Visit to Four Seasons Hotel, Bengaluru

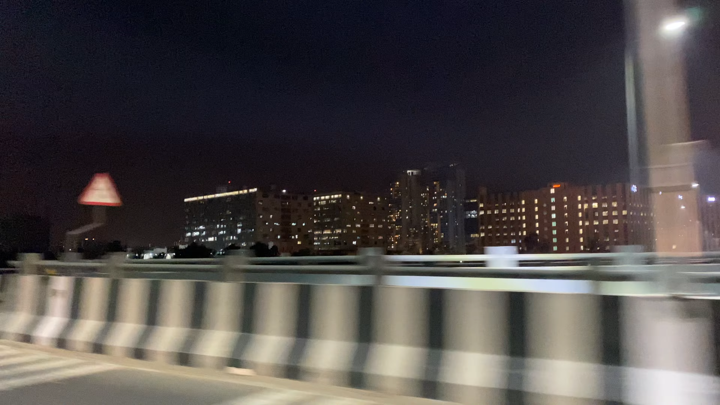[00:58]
ब्यूटिफुल है अंदर से और रात के टाइम फ्लाई ओवर से